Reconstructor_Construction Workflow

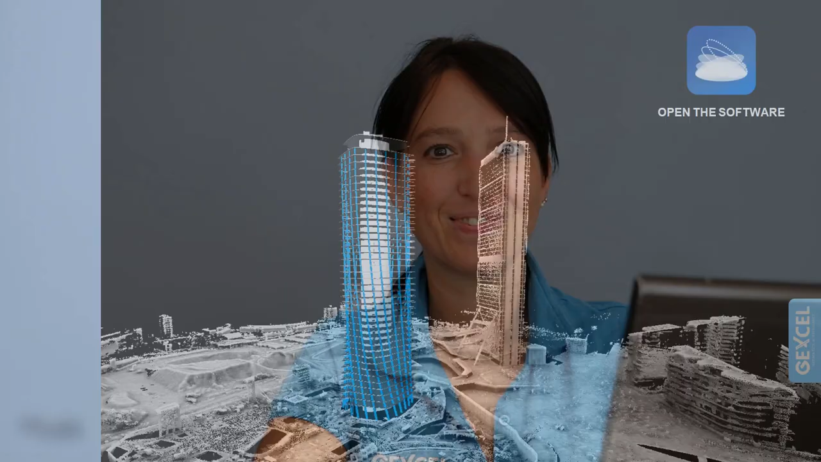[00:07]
The ability to extract cross-sections has been improved in the latest Reconstructor 4.2 release by the new tool Section from Plane.
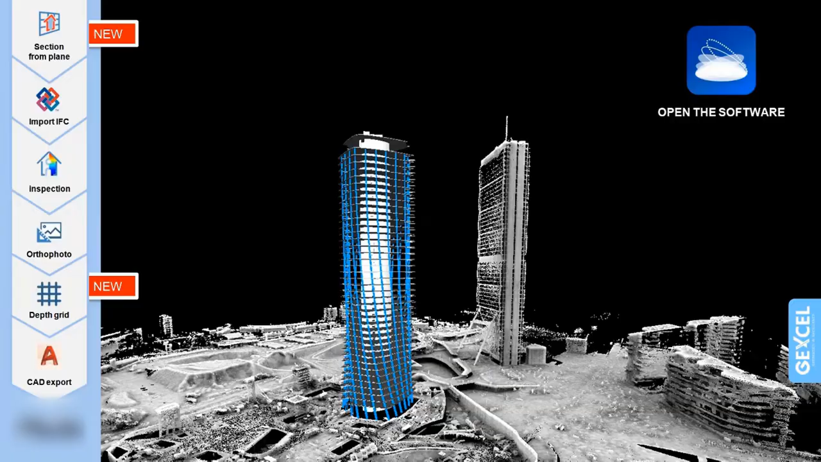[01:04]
Let's start from an already pre-registered engine reference point cloud. Here we have an RGB point cloud of a building acquired by our Aeron portable mobile mapping system.
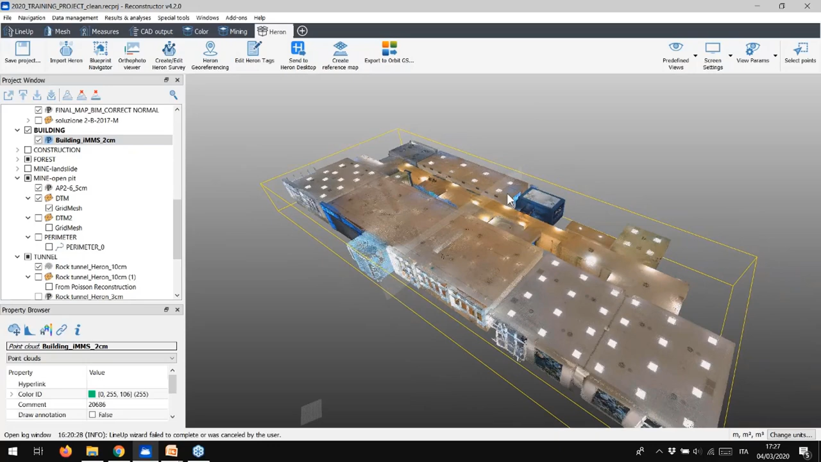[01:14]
Let's start to extract cross-sections from a plane.
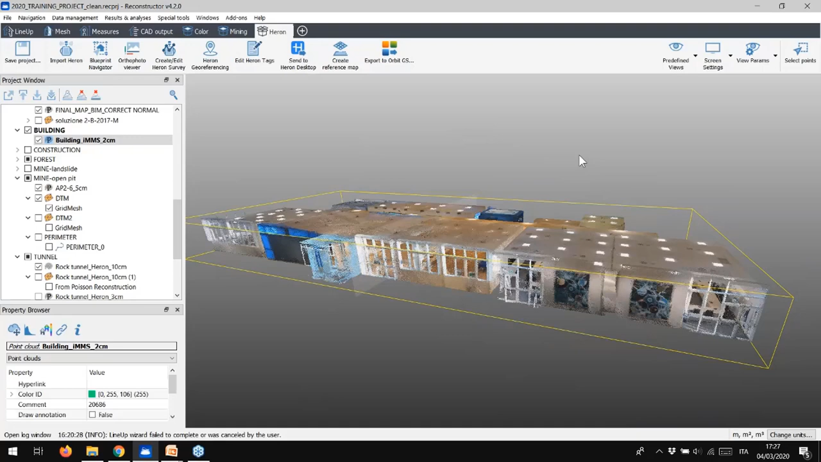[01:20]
Select the CAD output tool from the toolbox bar and then cross-section tools in the toolbar.
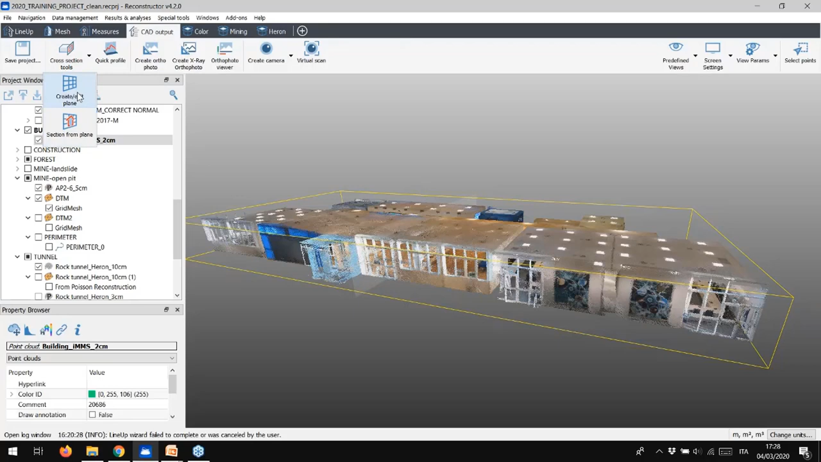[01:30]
At first, to create a section you need a plane. So, how to create it? Select Create Edit Plane button. As you see, just follow the buttons as they are suggested. It's very easy. It is possible to create any kind of planes we want into the 3D view in different ways. By using points, by using extraction of surfaces, by using segments, by using free points.
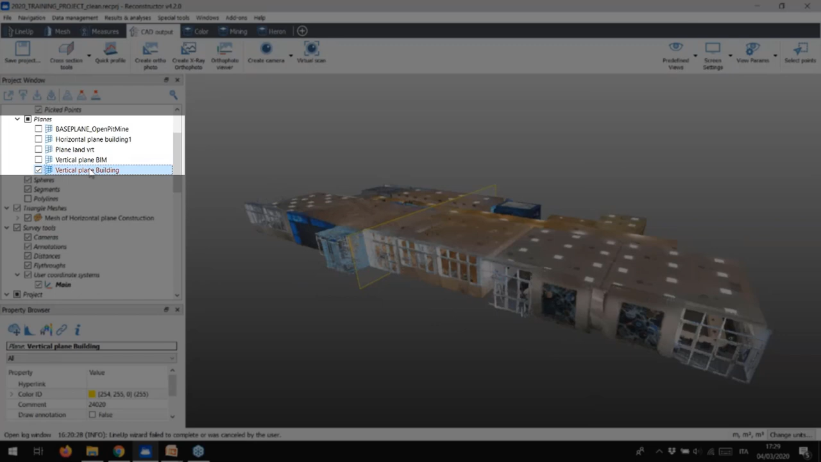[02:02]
As you can see in the project window, we already have created several planes. We will then select the one you want to use to extract the cross-sections.
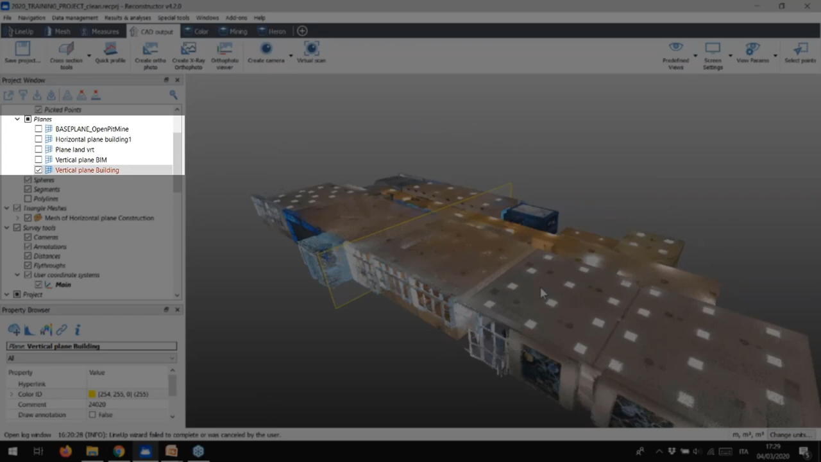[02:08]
Now, go back to the cross-sections tool and select the sections from plane option. Clicking here in the recipe window, you can create a new section survey that you can rename as you like. Then, move on selecting the plane you want to use to extract the sections. For example, let's use the one named Vertical Plate Building. You can change the plane dimensions,
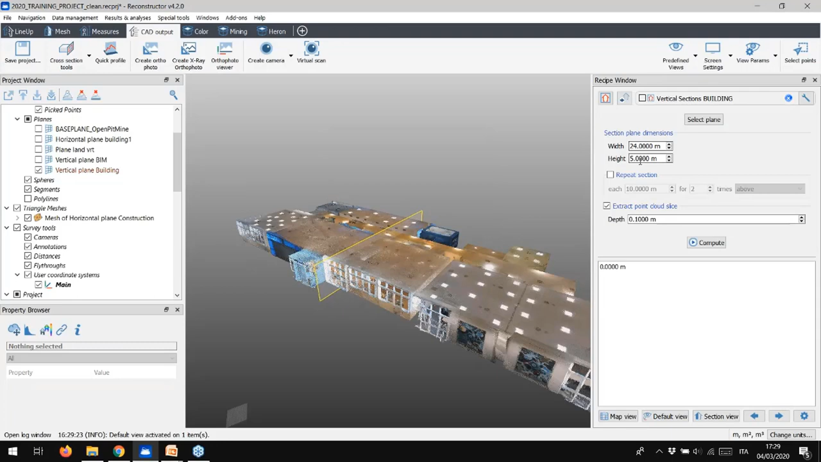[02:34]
as well as decide to extract automatically a single cross-section or more.
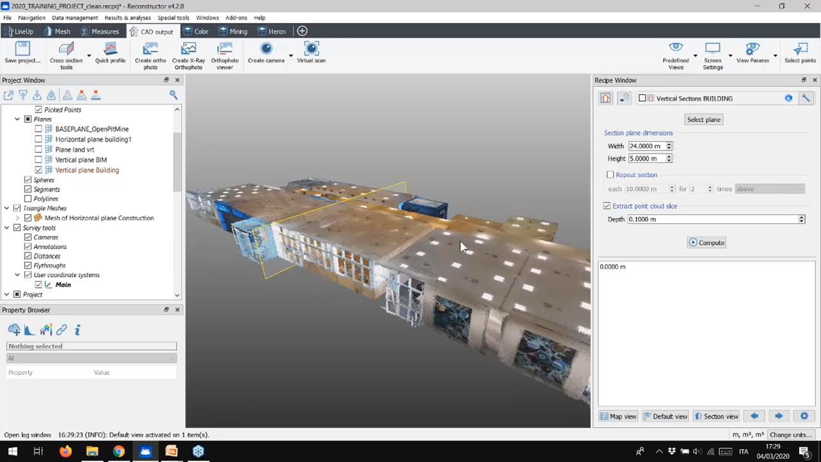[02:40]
Remind that it is possible to extract sections only from loaded and visible point cloud or meshes in 3D view. If you want to extract multiple sections, flag the option Repeat Sections. You can then set the number of sections you desire, like 50, and then the extraction distance, like 1 meter. There's no limit in this setting. To save time now, we can extract 4 sections with a distance of 5 meter.
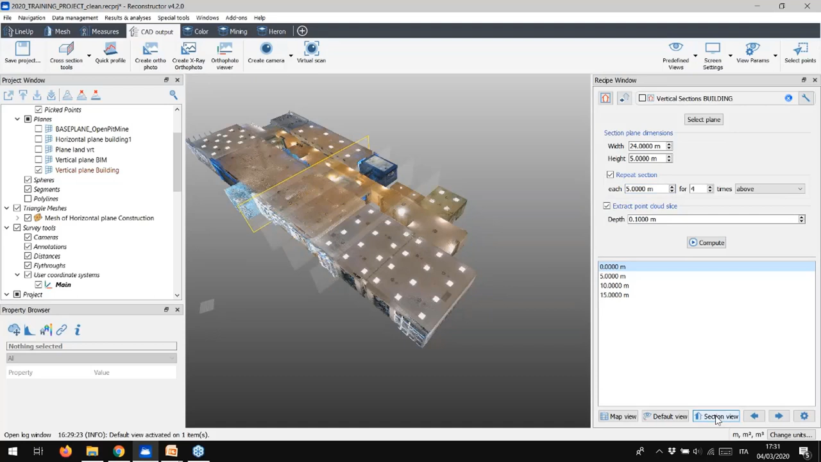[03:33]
that then can be exported to 30-party software, for example like Revit. We can, of course, set the depth of these cut slices and we can easily visualize them using the Section View tool. At the end,
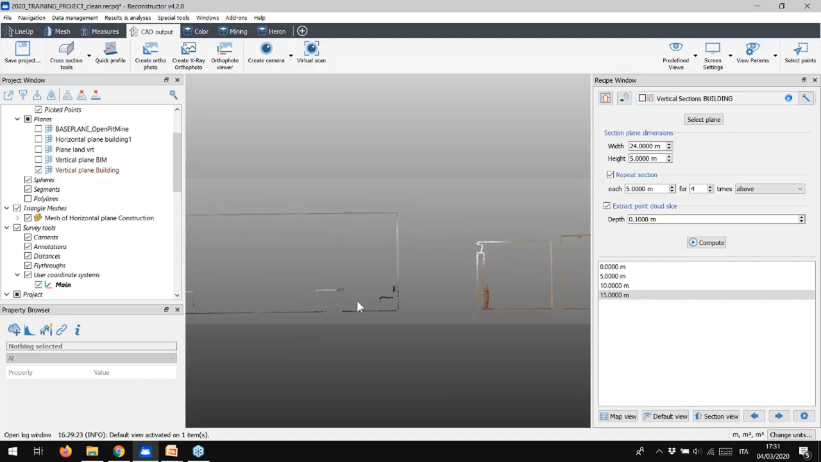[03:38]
when we have checked the correct section's orientation and the current view, we can click Compute. And here we go! The cross-sections have been created.